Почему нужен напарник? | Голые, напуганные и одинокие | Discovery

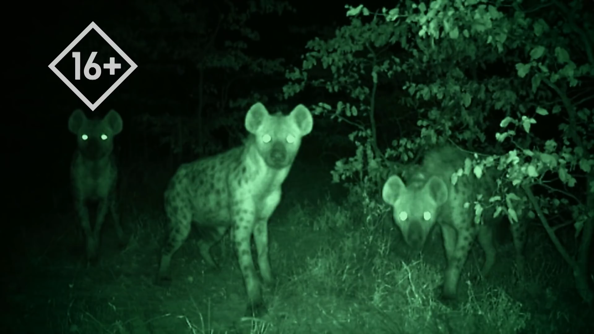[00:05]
Я выйду из этого сильнее, чем был. Я один против львов, гиен и леопардов.
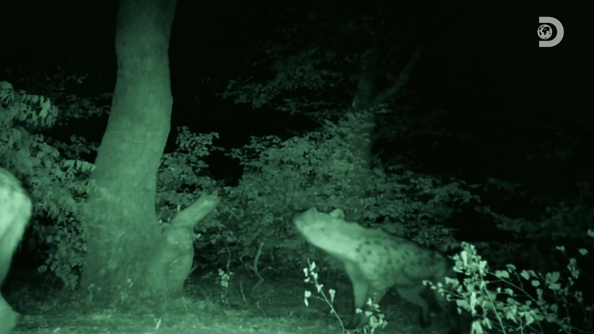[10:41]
Это гиены. Недалеко. Они идут ко мне.
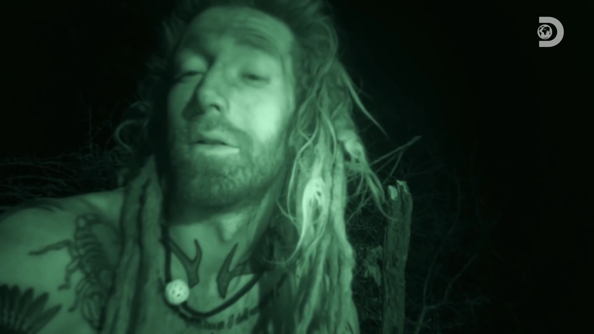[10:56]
Ладно.
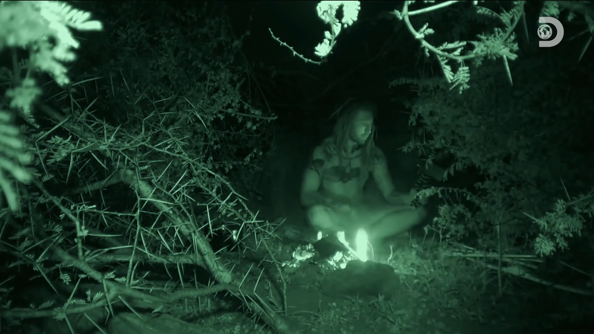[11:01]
Все хорошо. Они прямо передо мной.